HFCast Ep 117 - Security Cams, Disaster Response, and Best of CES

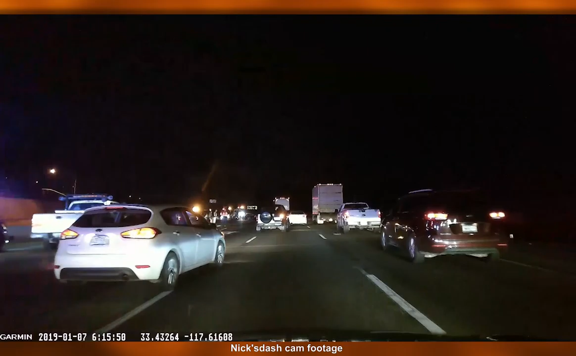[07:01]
we're gonna post the footage on on youtube so you can actually see some of the footage um we live in southern california so it's it's kind of um easier for me to i don't know see some things that happen i was really really hoping that you know i was going to be able to see some uh some some it's always bad when people get into accidents but you get a dash cam for two reasons one for protection and two so you can post the interesting things you find online so i have three clips that i'm going to share with our listeners our viewers uh one of which is me in the morning i left super early this morning